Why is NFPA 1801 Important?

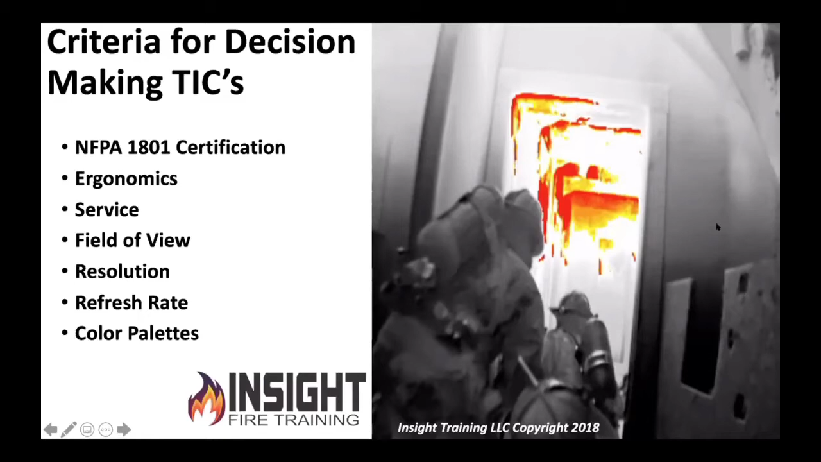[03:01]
You can see the edges of the stairwell looking into the firing. See how detailed that is. Pretty sharp image. So why is that important for you to have that NFPA 1801 certification? Interoperability is a big thing. If I buy an 1801 certified camera this year and five years from now, we're tired of it. We decide we want another one. If we buy another camera that meets the spec, guess what? You don't have to retrain your firefighters. The green power button is going to be the same. The symbols on the screen are going to be the same. All you got to do is teach them any ins and outs of the special little features the camera may have.
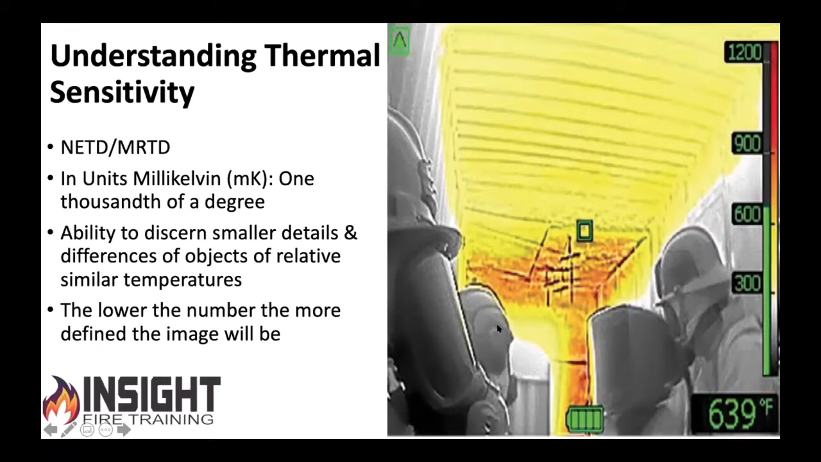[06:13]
On screen: spot 639°F
That's pretty darn important. I mean, that's the whole reason we had cameras in the beginning was to search for what was lost and to find them. If your camera doesn't see well in a fire, I strongly consider you finding one that does. I can help you with that. But don't just buy it based on what the salesman tells you. Test it. Put it to the test. OK, because this is a this is a baby doll thing we put in Hanover's burn container. This is in the lower 48 of the burn container. But look how clear this image is in the newer camera. I mean, you can see the nose, the cheek structure, even the little hands. This is a probably 18 inches long, taken six feet away.
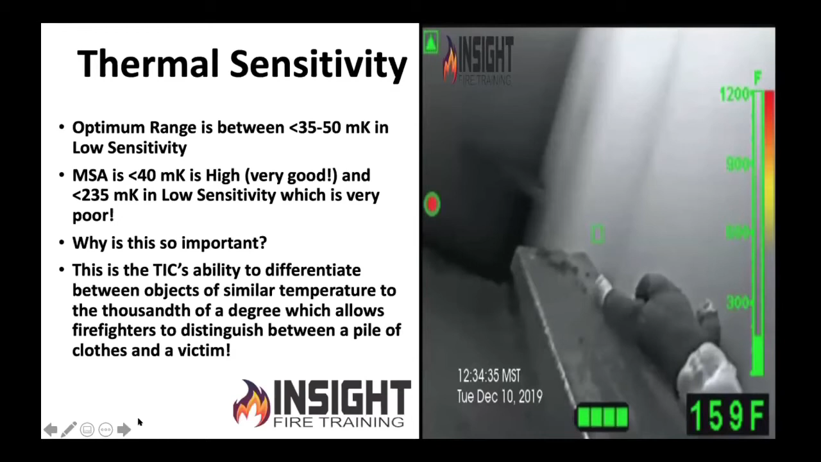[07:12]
On screen: spot 159°F
So it means when it goes into high heat, I'm not going to see that little kid. That's why it's so important, because we want to be able to differentiate. Is that a pile of clothes or is that a kid? If you see here, we've taken this infant mannequin and we have put it in the cooler. Why did we do that? Because the kid is 98.6 degrees. Other people are heating them up. It's a mistake. You teach your firefighters to look for a white hot victim. They're not going to see a white hot victim unless they're outside. Notice the bottle on the back of the firefighter's back and their helmet. They just came from a vent in their search, came from outside to inside. The bottle is cold because this person's breathing air, you're getting condensation.
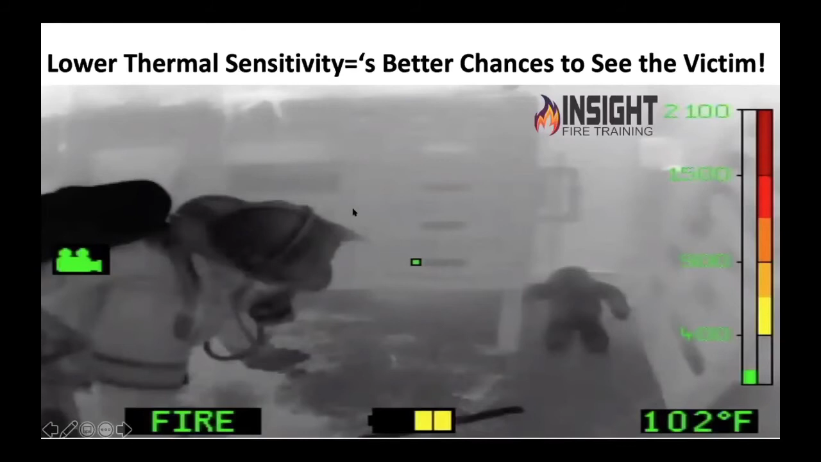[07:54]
On screen: spot 102°F
These are things you learn by using the camera. I can tell this firefighter is breathing. I can see his regulator line's cold, I can see his bottle's cold. I can clearly see this victim, even though the rest of this environment is kind of blending together because it's superheated. Check out our mannequin in the back of the room.
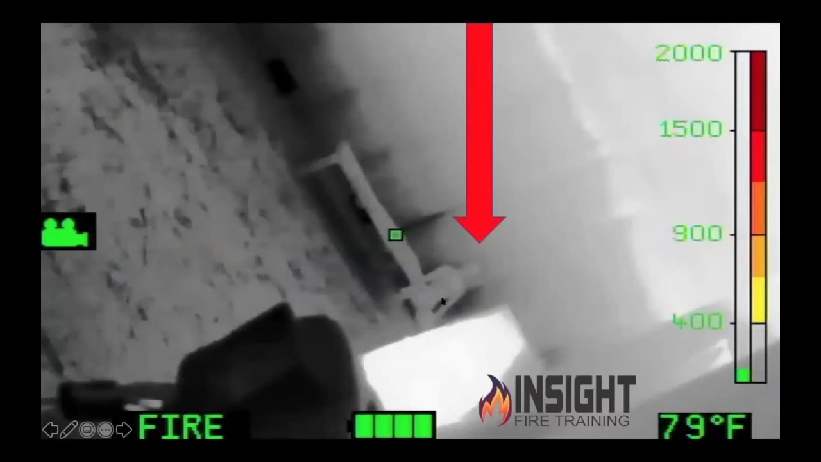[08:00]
On screen: spot 79°F
You want to do a great demonstration with your firefighters after class? For those of you who are in colder areas, get your burn barrel outside, get it away from the building, please. And then put a mannequin, I'd say six feet back from it, but lined up probably three feet away from it as far as I was looking at. Six feet back, three feet to the left. I want you to take your camera and scan from left to right. As soon as the mannequin comes into view, stop to make sure the burn barrel is not into view.
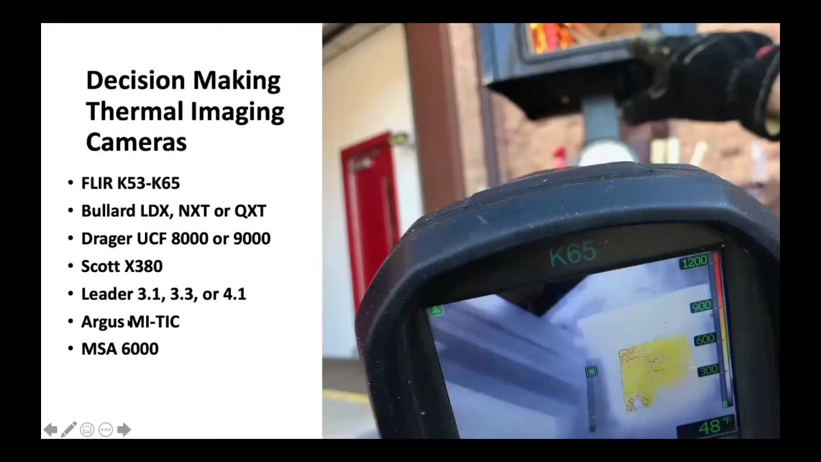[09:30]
On screen: spot 48°F
just because the resolution is better than some of the 320 by 240s because it uses image enhancement. I would not put the Scott V320, the Bullard EcoX, or any of those other cameras in here because they are a lower price point and they don't perform as well. So these are the ones that are currently what we consider a decision-making camera. If you want a copy of this list, please let me know after class. This is why refresh rate will hurt you. This is the K2. This is that college dormitory burn. I showed you a picture of us all sitting outside where we looked like we were going to die 100 degree a day in West Virginia. He's going to point this camera at the burn barrel. I want you to notice about six or seven seconds into this video, when it picks up enough heat, you're going to see the image freeze.
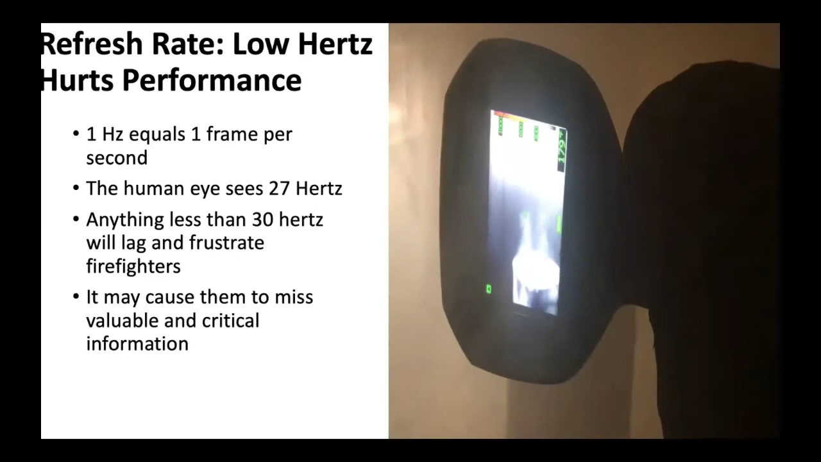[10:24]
That took four seconds for that green triangle to show up for the switch from high to low sensitivity. Watch again. Right here.
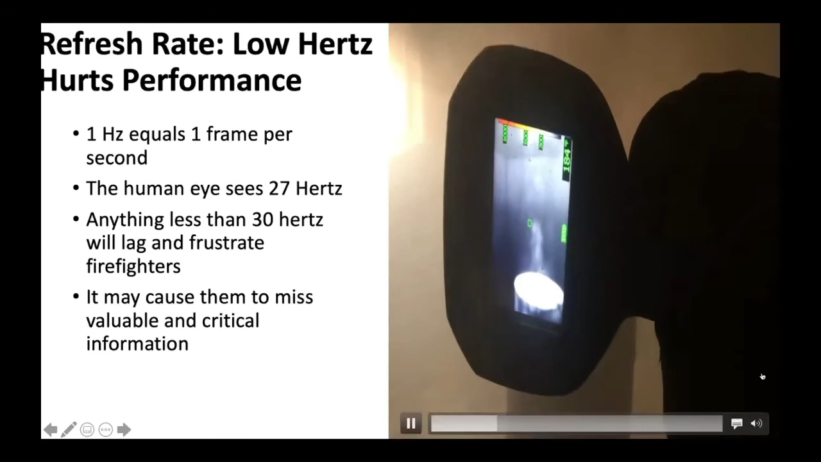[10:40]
Average firefighter would scan right past that and miss that. Why is that important? Because if you don't understand how your camera switches from high to low sensitivity when it recognizes heat, you will scan across and miss the fire room.